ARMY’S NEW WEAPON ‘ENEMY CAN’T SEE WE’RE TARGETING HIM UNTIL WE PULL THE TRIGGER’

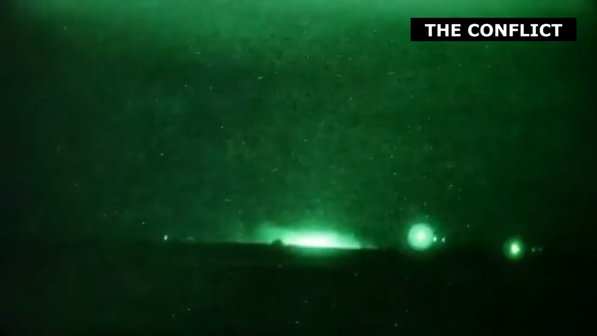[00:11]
the army has figured out how to lift the fog of war or at least see through it soldiers are on the
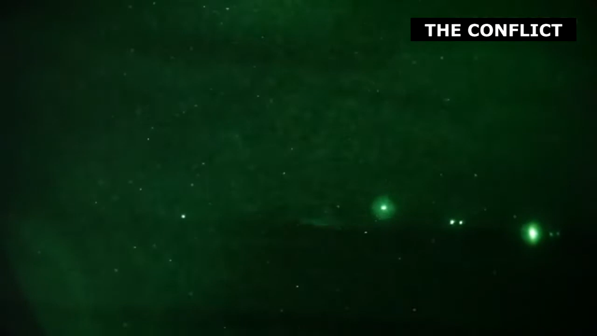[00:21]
verge of receiving futuristic devices that replace night vision goggles and allow soldiers to shoot around corners see through dense vegetation and smoke plus distinguished friend from foe it is no longer just a night vision device said army colonel christopher schneider the project manager for the system that can be worn night and dead the enemy can't see we're targeting him until we pull the trigger
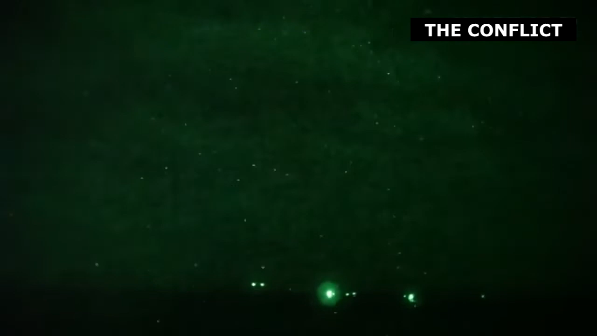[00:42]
the groundbreaking goggles are part of a sweeping modernization program to keep the army ahead of potential rivals such as china and russia which are rushing to revamp their own forces and close the military lead
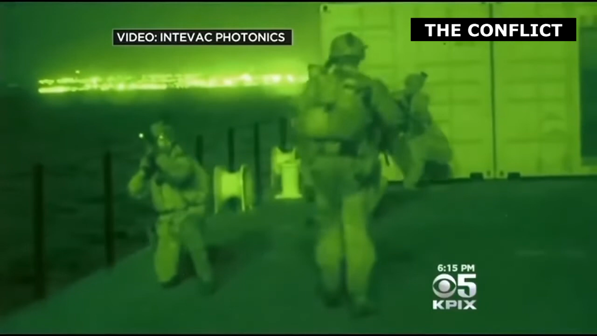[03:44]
the modernization efforts are the new goggles that use thermal technology to see through smoke and darkness they
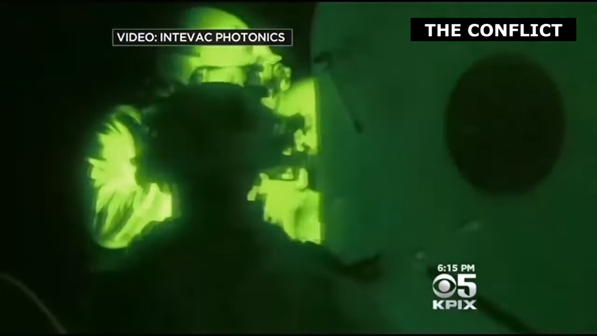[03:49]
also utilize augmented reality to feed each soldier real-time information on a heads-up display
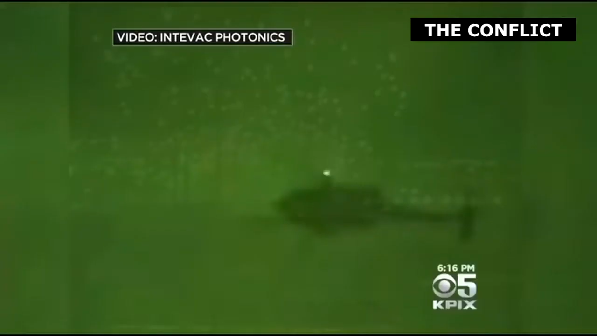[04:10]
be seen with the naked eye suddenly appear
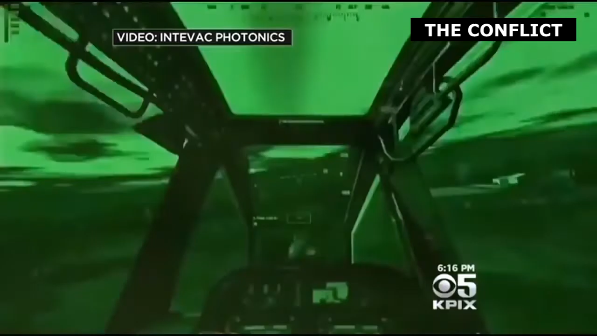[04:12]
on the screen unlike the current night vision goggles a
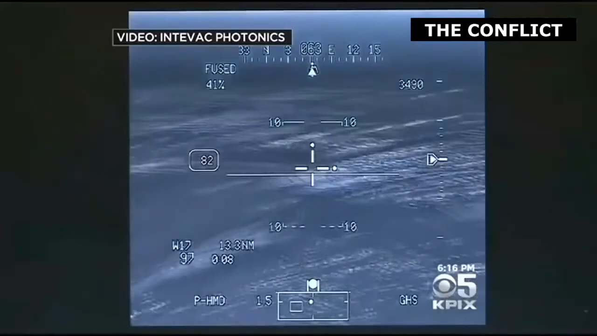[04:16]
monocle-like device that shows a fuzzy green picture at night the new goggles are designed like binoculars and
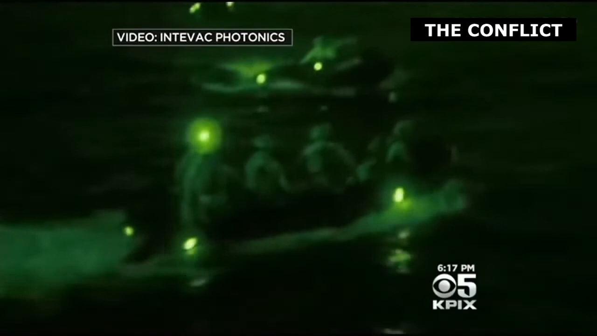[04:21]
are wirelessly linked to the site on a soldier's weapon or
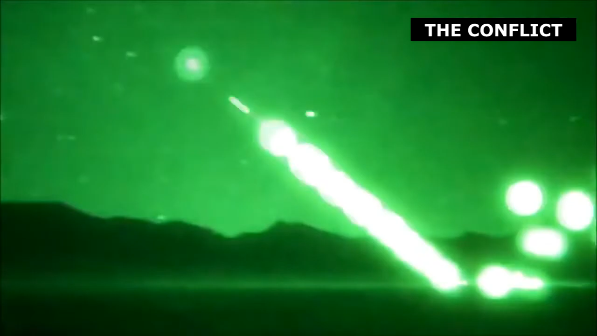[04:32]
vision goggles operate by expanding ambient light from the stars or moon so soldiers can see shapes at night a soldier with the
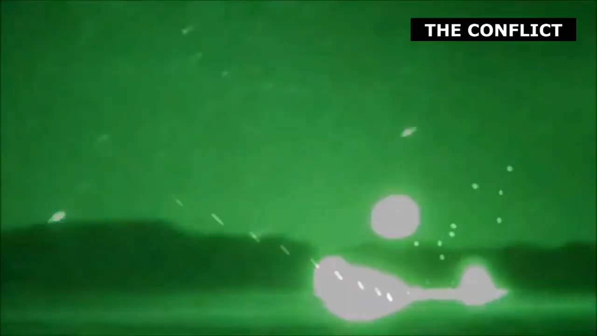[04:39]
new goggles can be hiding behind a concrete wall or barrier and still fire a rifle around a corner or above his or her head because of the wireless link on the
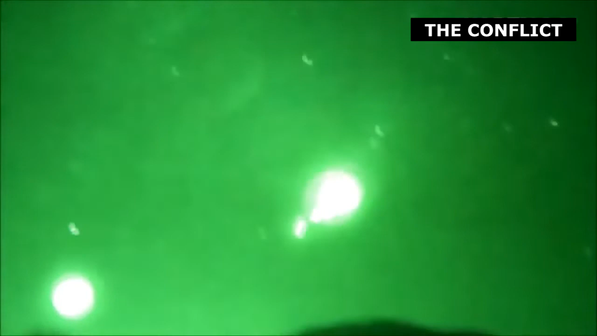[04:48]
a soldier can still see where the rifle is pointed even if not looking down the barrel that
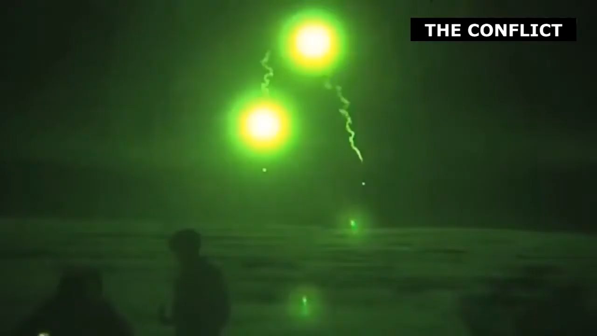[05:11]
an initial cost of about 23 000 is tied
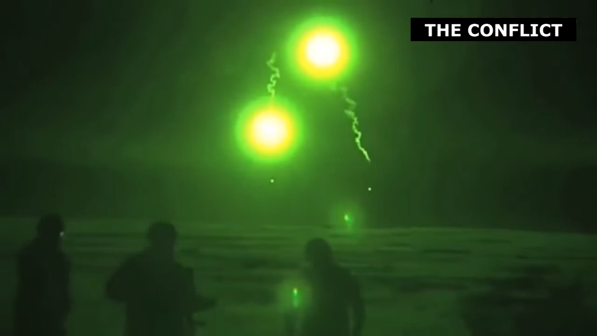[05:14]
to a network through smartphones issued to soldiers that allow them to see enemy positions and other intelligence
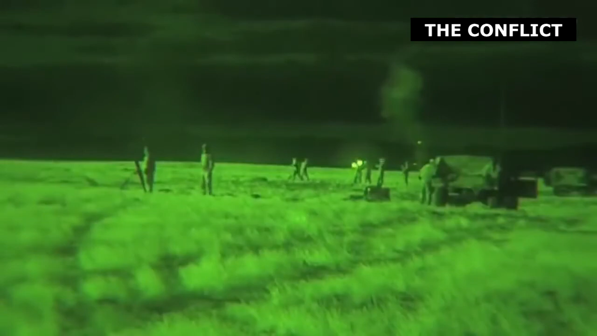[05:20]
the heads-up
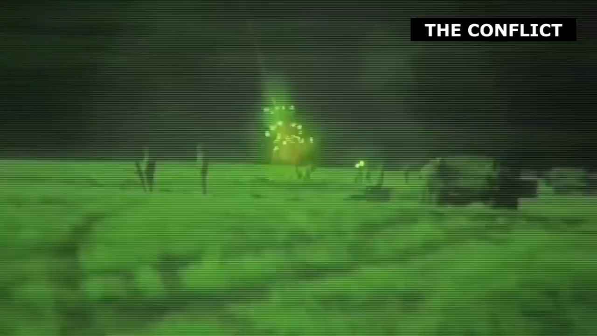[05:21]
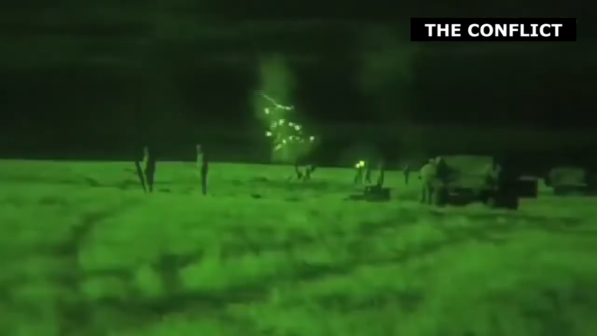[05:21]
display also includes navigation information such as
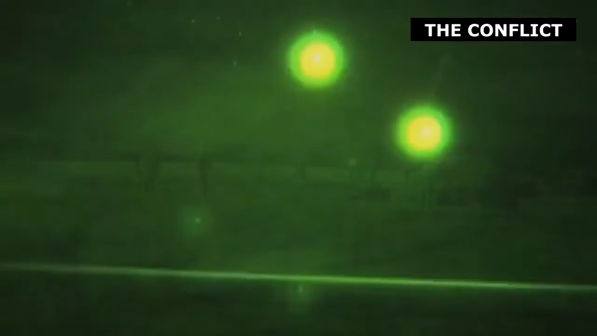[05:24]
compass headings and patrol routes we're seeing the time it takes to hit a target decrease both day and night significantly